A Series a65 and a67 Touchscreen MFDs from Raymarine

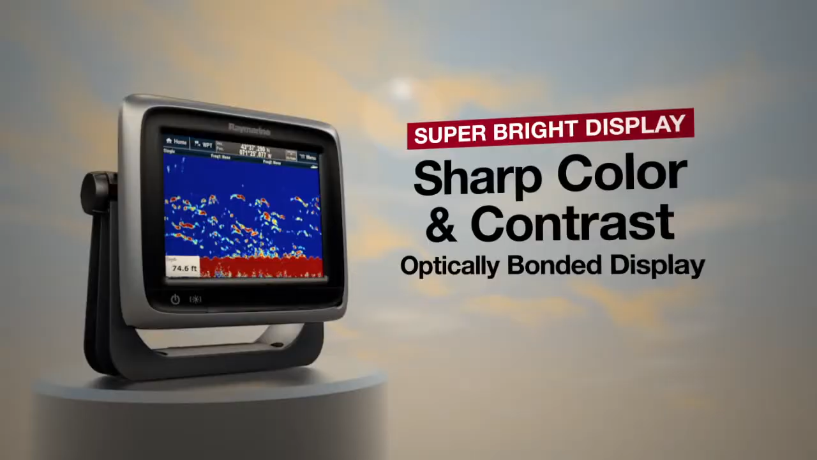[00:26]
On screen: depth 74.6 ft
Swipe, touch and navigate. It's that simple with a lighthouse user interface.
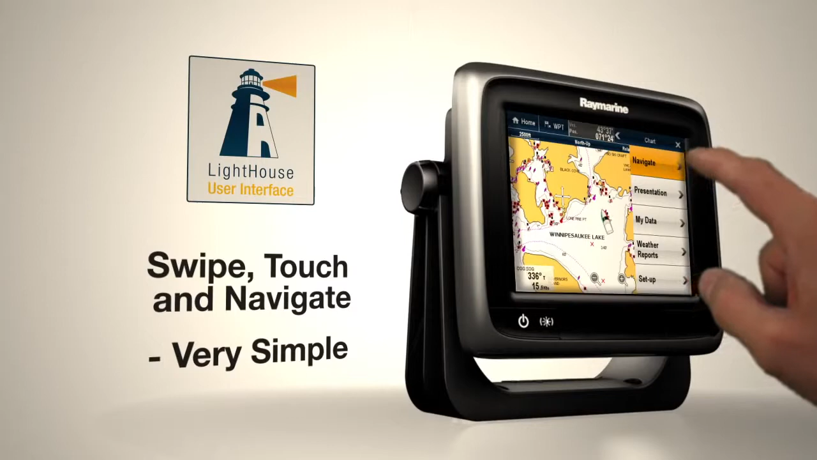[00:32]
Powerful processing keeps you moving without any delays or compromises. ClearPulse digital sonar targets fish
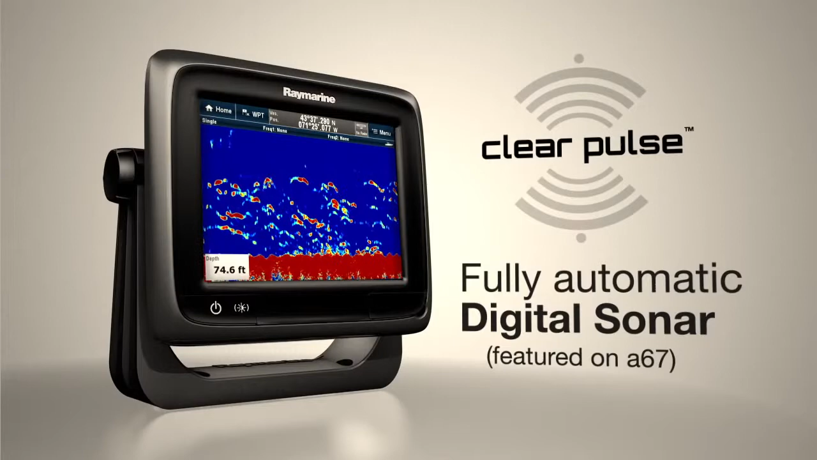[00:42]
On screen: depth 74.6 ft
and bottom structures with amazing detail and clarity.